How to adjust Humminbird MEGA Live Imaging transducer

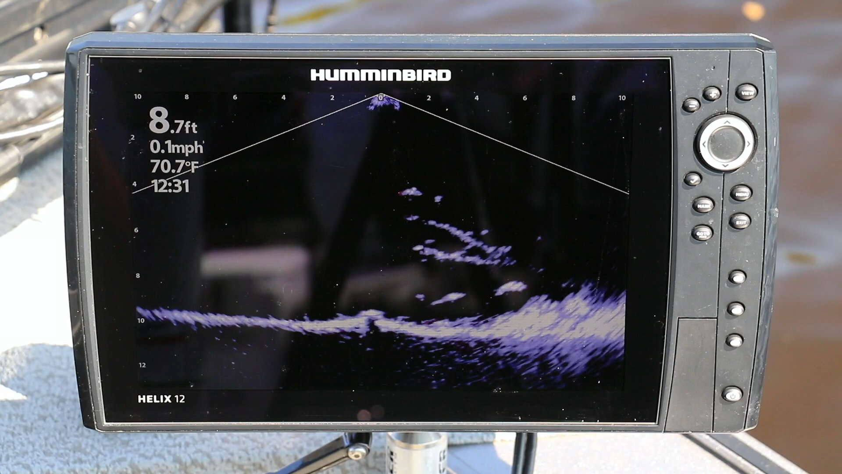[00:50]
On screen: depth 8.7 ft, water 70.7°F, speed 0.1 mph
enjoy real-time high-resolution live imaging for the water structure
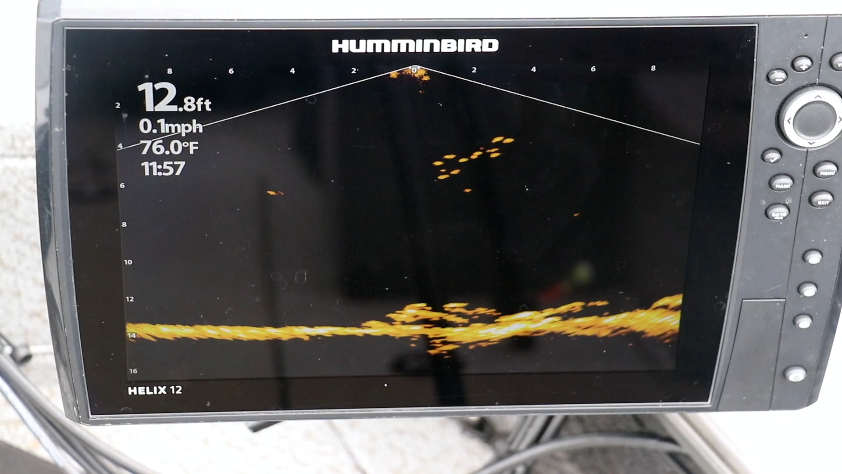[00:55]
On screen: depth 12.8 ft, water 76.0°F, speed 0.1 mph
and fish beneath the transducer to switch from down looking to forward looking mode simply rotate
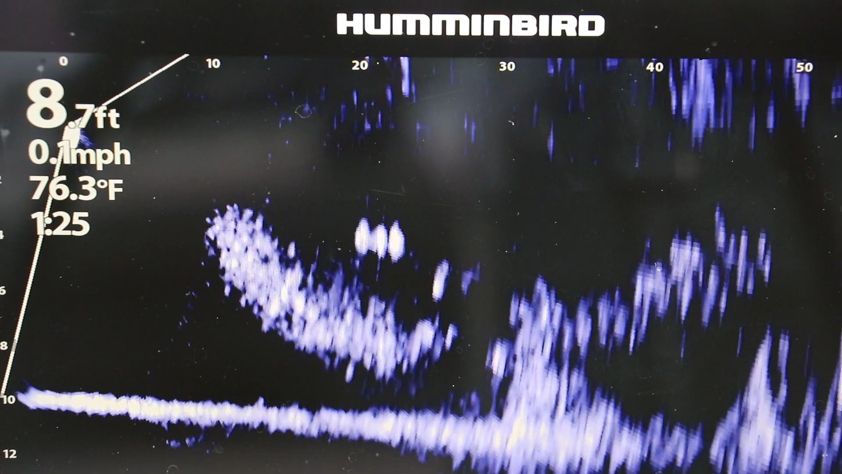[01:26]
On screen: depth 8.7 ft, water 76.3°F, speed 0.1 mph
it's easy to fine-tune this forward-looking orientation
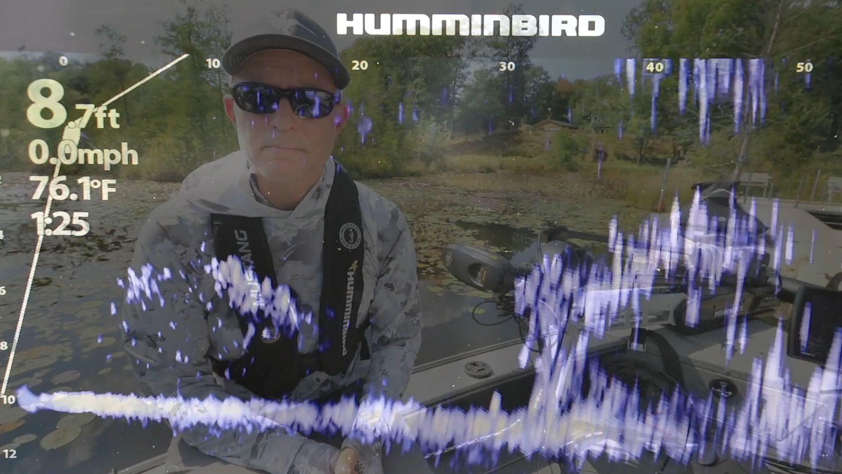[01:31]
On screen: depth 8.7 ft, water 76.1°F, speed 0.0 mph
to switch from forward-looking mode to landscape mode pinch the two
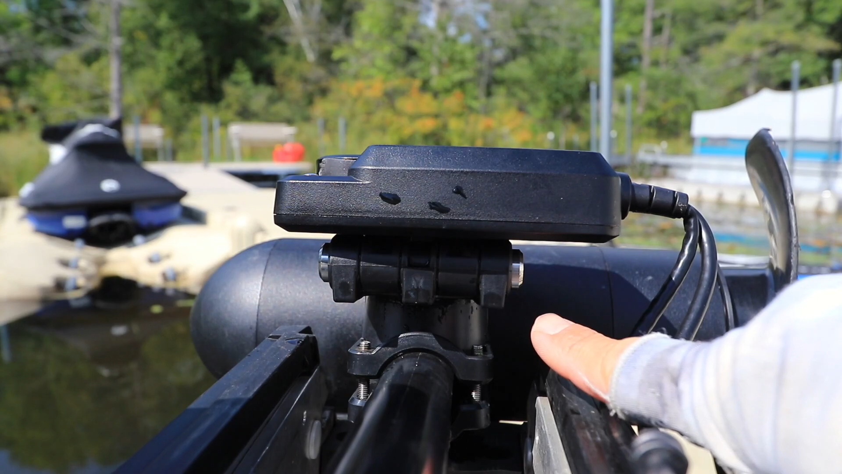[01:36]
silver buttons on either side of the mount and flip the transducer body outward
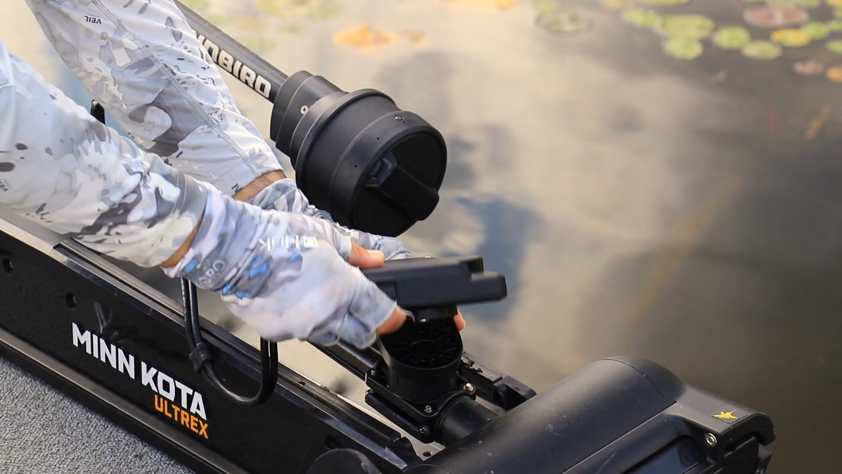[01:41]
away from the trolling motor shaft now you
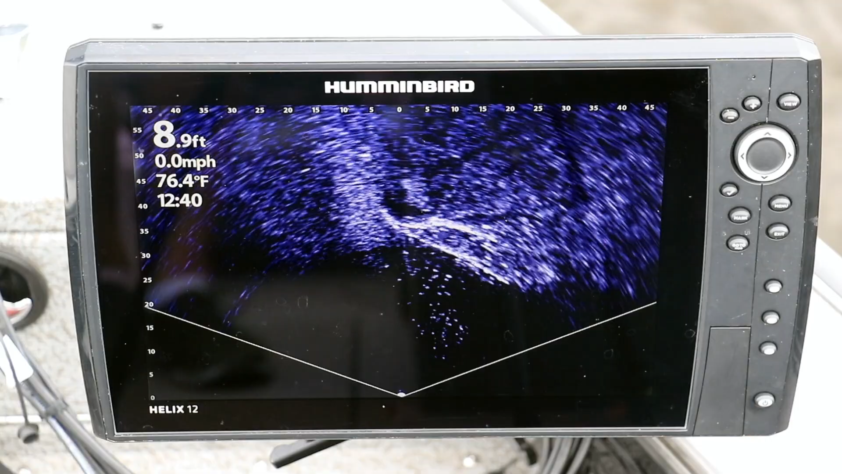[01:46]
On screen: depth 8.9 ft, water 76.4°F, speed 0.0 mph
can survey a wide area with real-time high-resolution mega live imaging
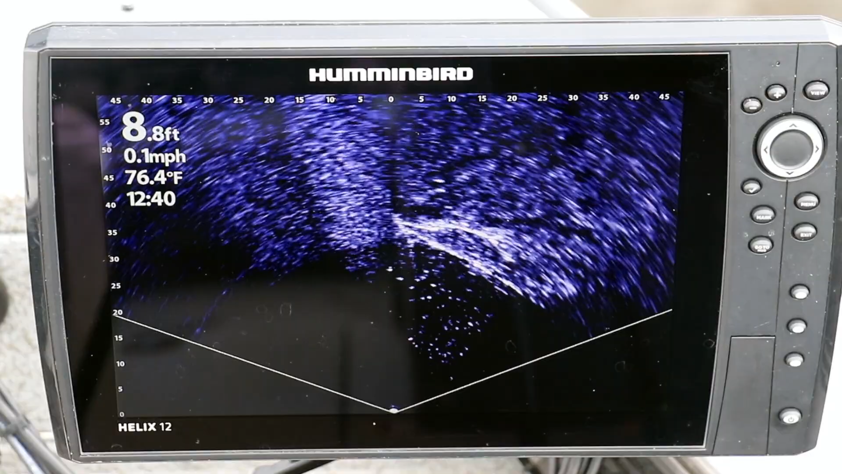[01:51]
On screen: depth 8.8 ft, water 76.4°F, speed 0.1 mph
to see exactly how fish are relating to structure to switch from landscape mode back to forward-looking
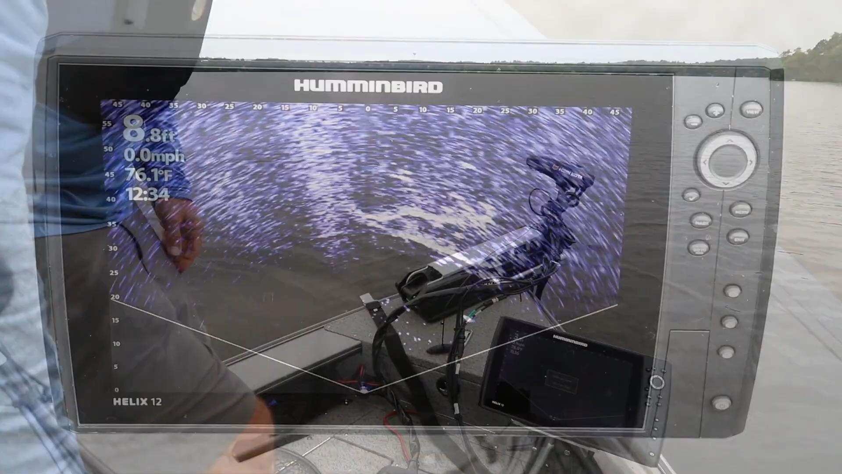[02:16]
On screen: depth 8.8 ft, speed 0.0 mph
provide you with real-time high-resolution live imaging in each of its three viewing modes